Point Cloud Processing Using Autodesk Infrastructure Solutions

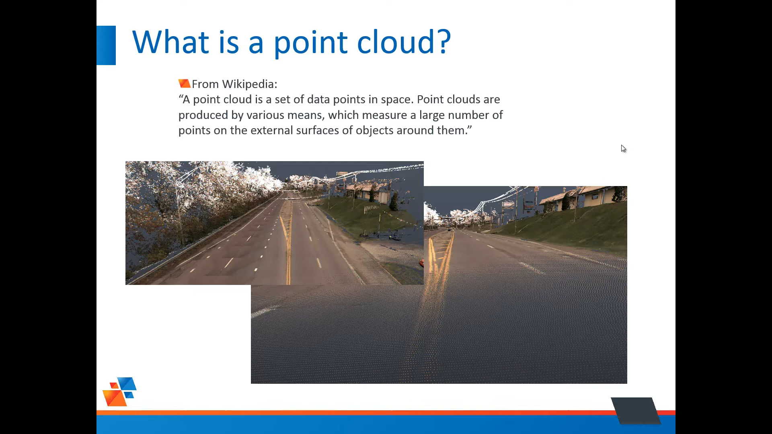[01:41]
But as you can tell on the right, we've zoomed in a little bit and you can see the individual points that make up a cloud. So a point cloud is really just a large number of points that have been reflected off various items on the planet. Alright, what are our goals with these clouds? Depending on the industry, your goals will differ.
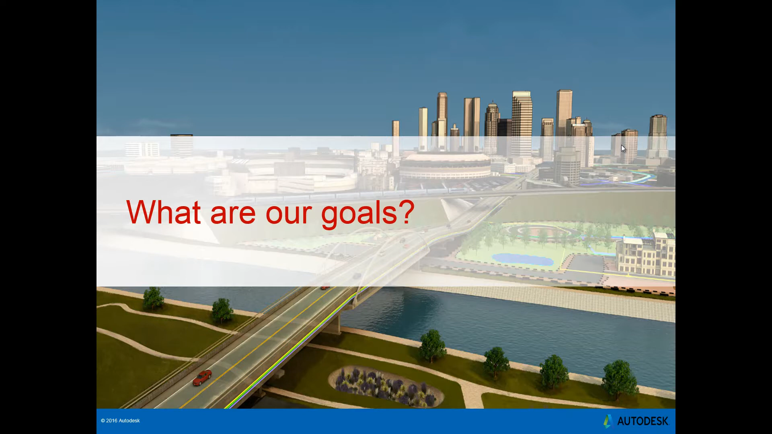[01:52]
But the civil engineer, these are our typical goals. We generally want our clouds to be geo-located. We need to make a terrain model or a surface from those points.
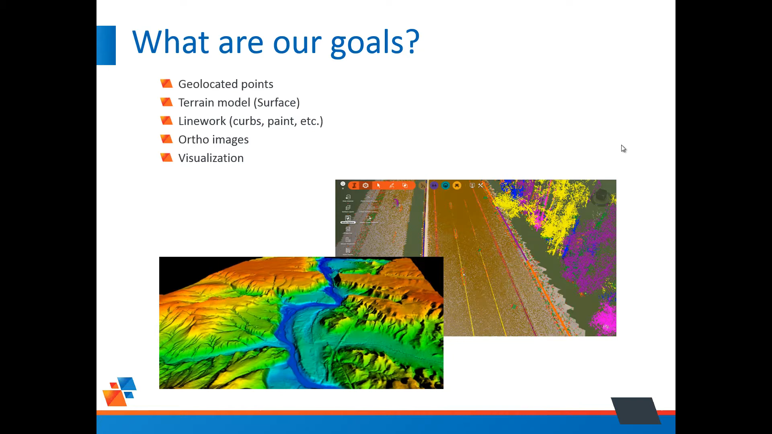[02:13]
We'd like to create line work, curves, pain lines, etc. We want to create ortho images. And we want to visualize the cloud. For example, the bottom left image, that's elevation banding for a cloud.
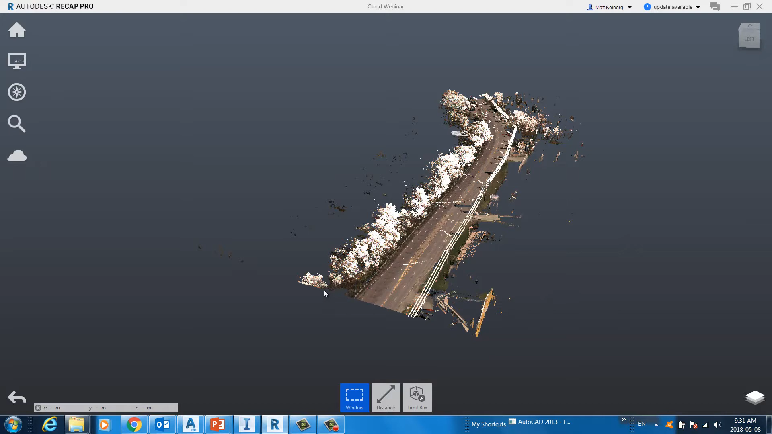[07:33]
There's the point cloud we're going to be using, I'll just zoom around a little bit here. There's a bunch of trees on the left, you can see the road, you can see the paint lines on the road. Because scanners not only record the X, Y, and Z of the position that the laser hits, it records color information as well. We have, looks like a building on the right, there's some power lines, there's some grass.
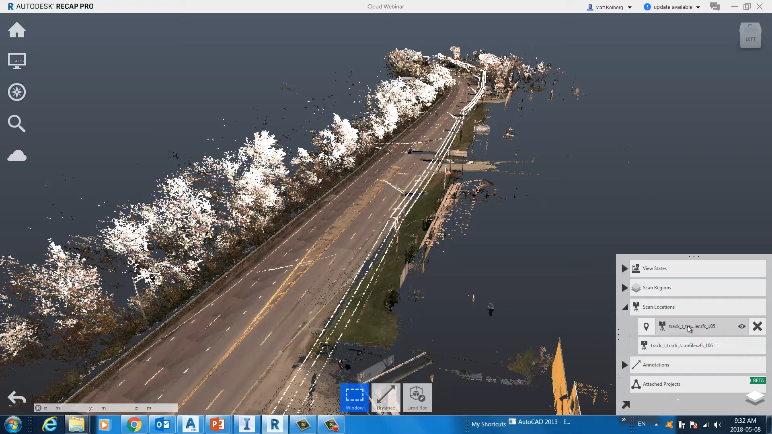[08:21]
These are two scans, they have been registered already. I'm going to head over here, just so I can take a look. There's my two scans, right there and there.
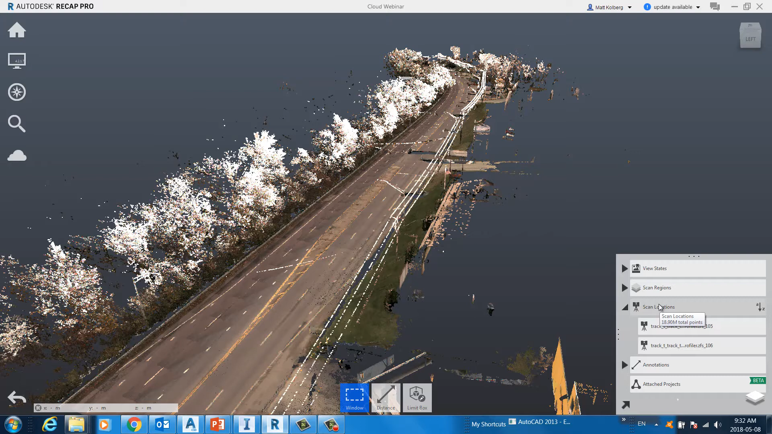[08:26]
When I hover on this area,
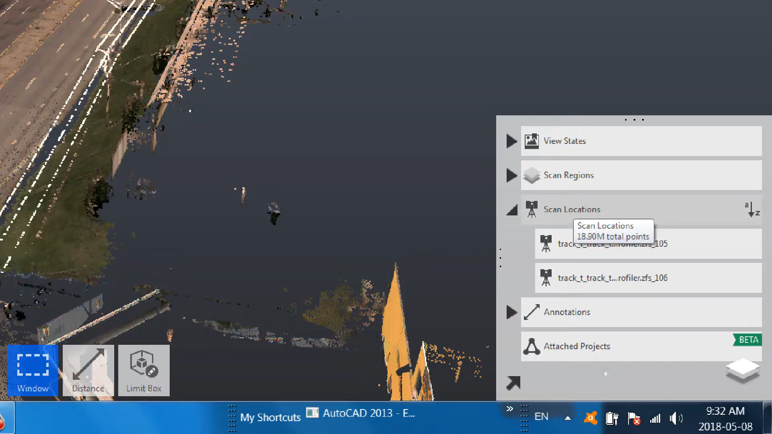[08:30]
it tells us that we have about 19 million total points.
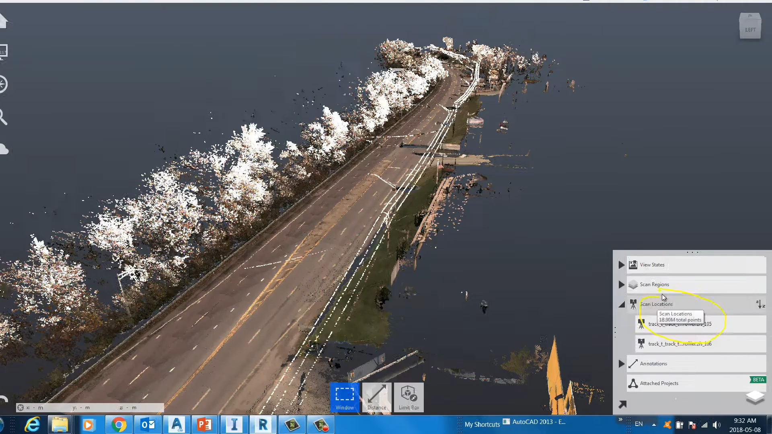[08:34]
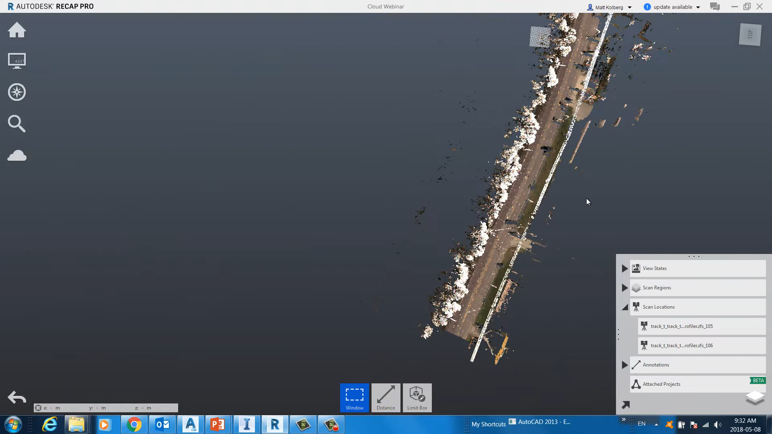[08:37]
Well, how do we know which scan is which? Well, I can certainly use this interface to turn off all
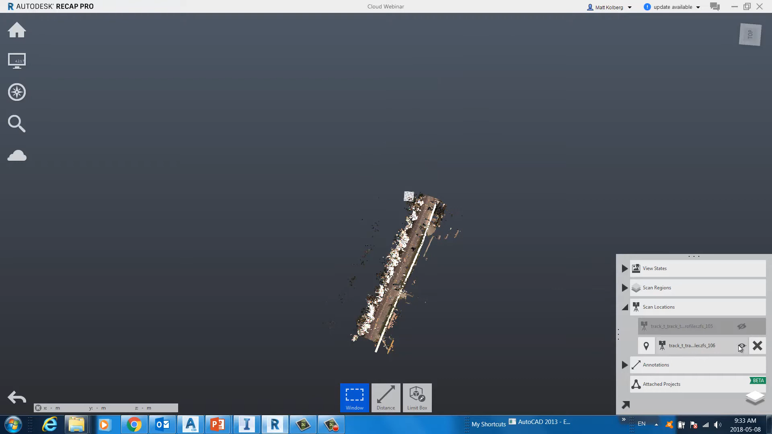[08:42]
the scans and turn on the ones that I just want to see. We can create something called scan regions. We'll select a certain number of these scan points and we can name them.
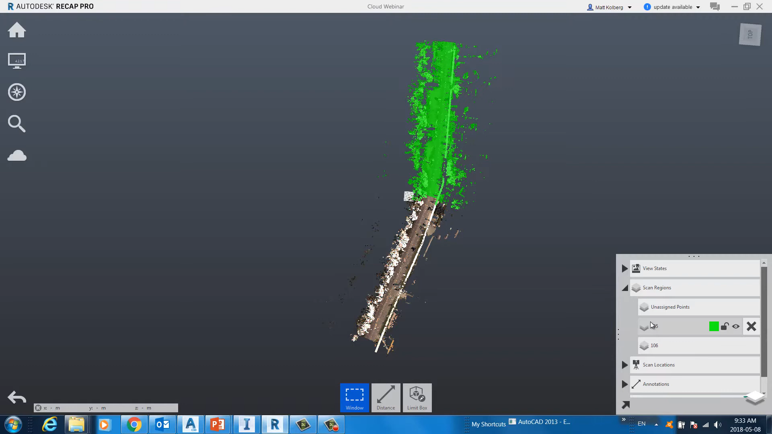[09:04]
So, when I hover over this region, that's number 105, this is number 106. To create this, I just selected some random points and named it, really is all I did. And you can colorize them any way you like.
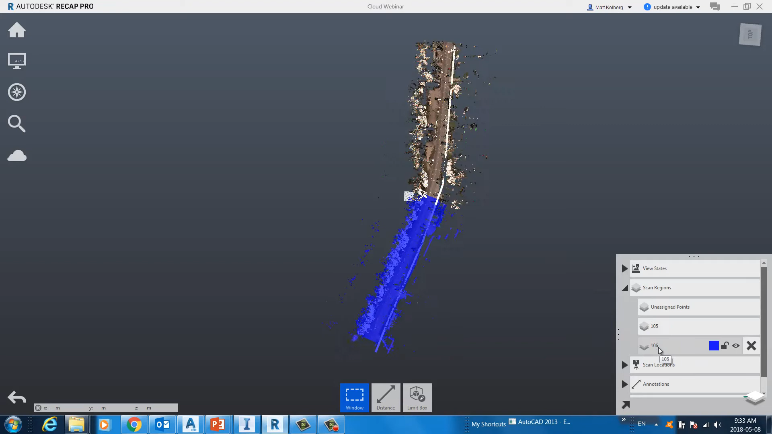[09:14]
Should I need to export any number of points to a different file, I use scan regions. I have import and export buttons here. And, of course, a plus to create a new region. View states, just like if you were using AutoCAD, the view command inside AutoCAD, really behaves the same right here.
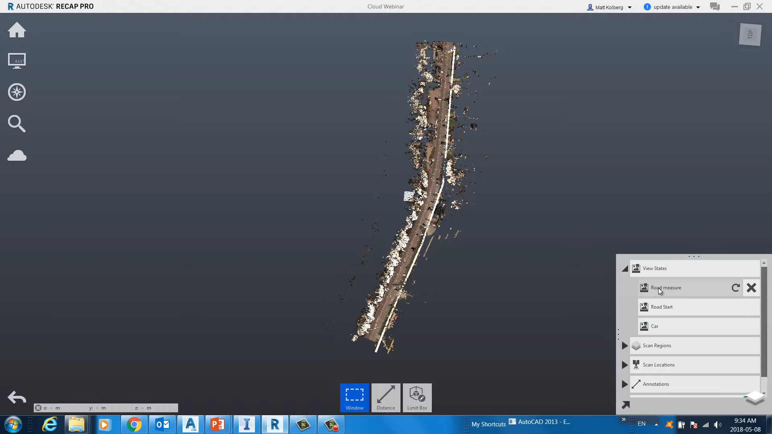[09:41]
So, I click here and I zoom into an area that I've previously defined with a name called car.
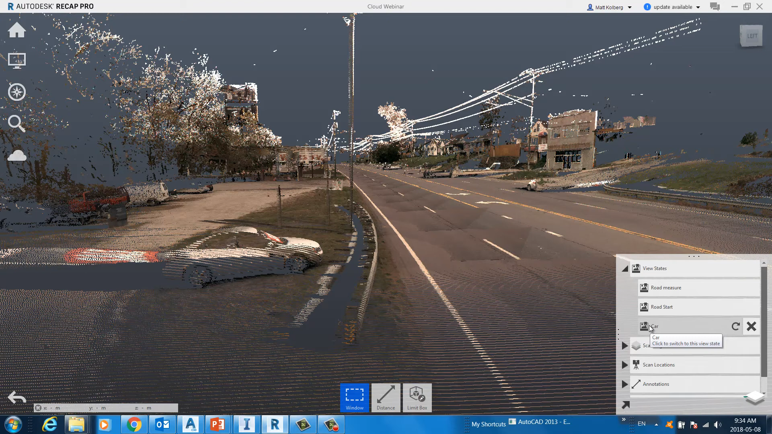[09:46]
You can see the car on the left.
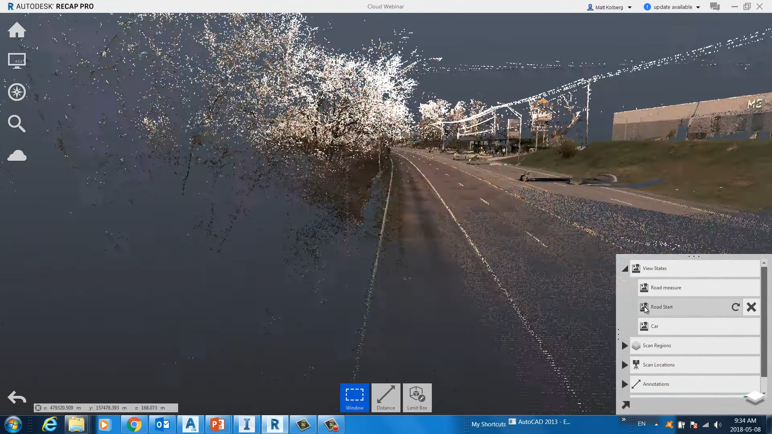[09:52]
There's the start of the road. Here's another view state I created called road measure. Now, I created this particular state because I have some annotations in this area which I've turned off. So, there's a dimension I've created and there's a tag that I've created.
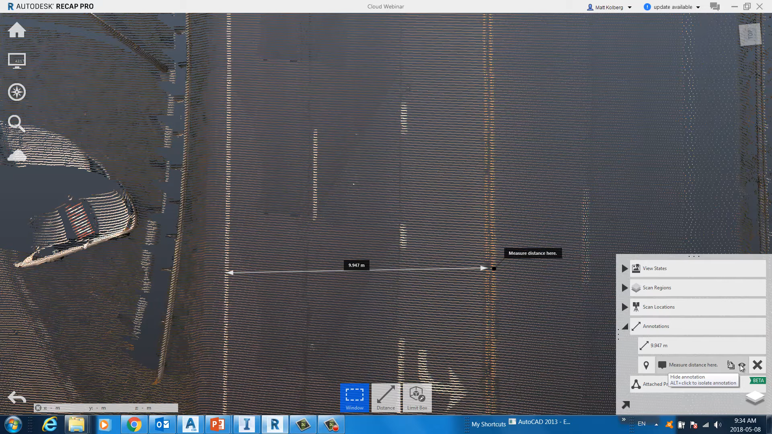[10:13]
So, you can dimension, you can label, you can notate any area that you wish and you can turn them on and off at will.
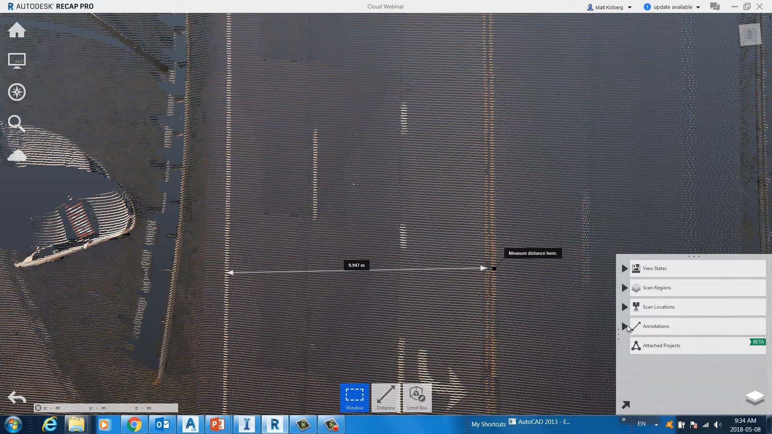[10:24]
Now, when you're dimensioning, it's not all just about the dimension itself.
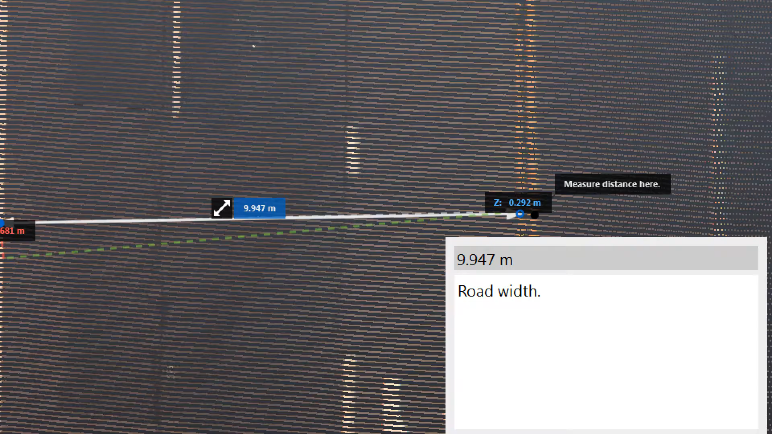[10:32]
Highlighting this dimension, we see not only the dimension in three dimensions.
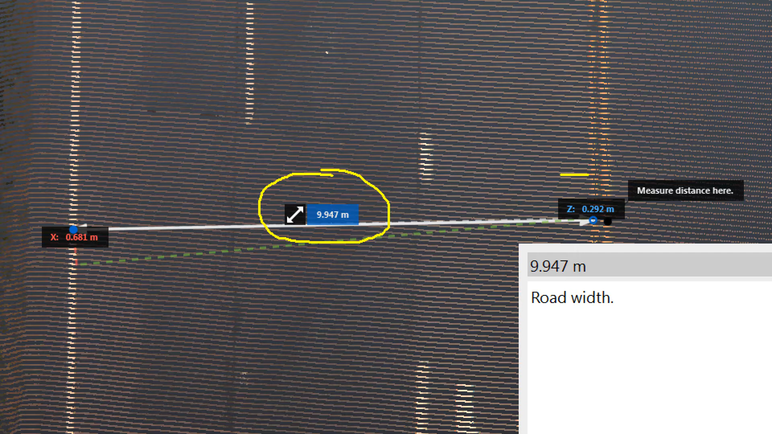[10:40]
I can see the Z option as well. So, in this case, I'm measuring the width of a lane, or a couple of lanes, and I can see that it's 0.292 meters higher at the center.
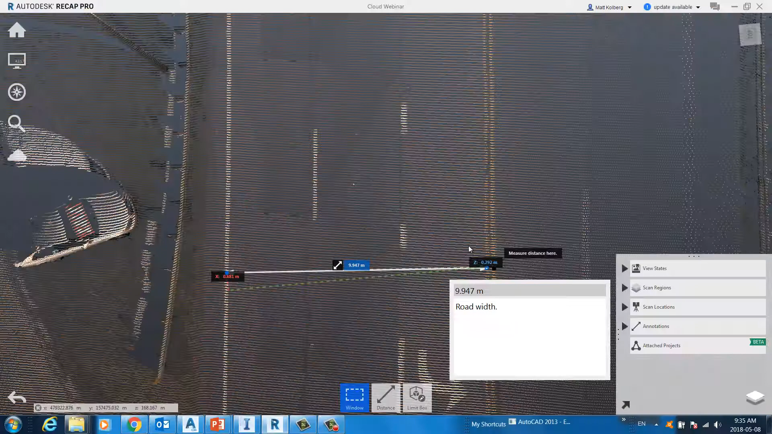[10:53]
This box is the dimension with an added tag as well.
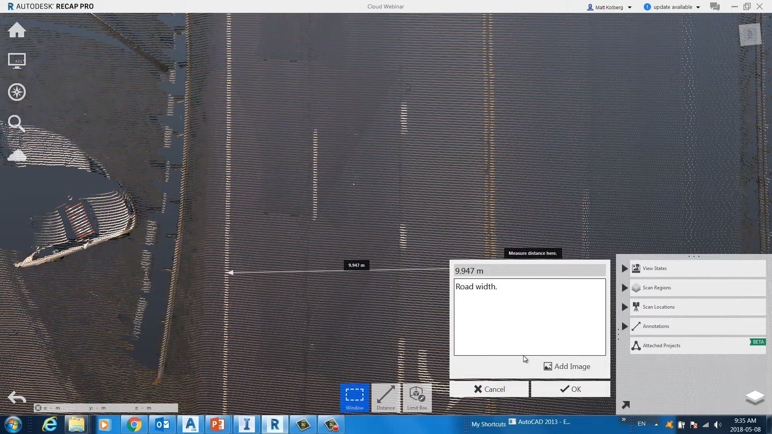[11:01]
If I had an image taken, let's say, with my camera, I could attach that here as well. And for the most part, this is what recap is used for. To get a point cloud into Civil 3D or AutoCAD or InfraWorks, it must come in as an RCP file, a recap file. So, whatever type of cloud you receive,
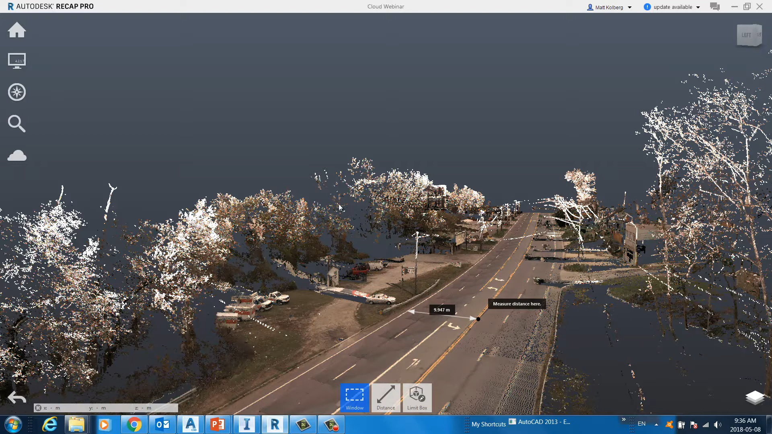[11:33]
be it an LAAS or E57 or just a simple text file, it has to come in to recap first and you need to save it so that it can be used inside the other Autodesk software. Now, I don't have a demonstration for this one, but I'll talk to it. Recap Photo. Recap Photo comes with Recap Pro, which, of course, comes with your AEC collection. Recap Photo is used to create 3D models from photographs.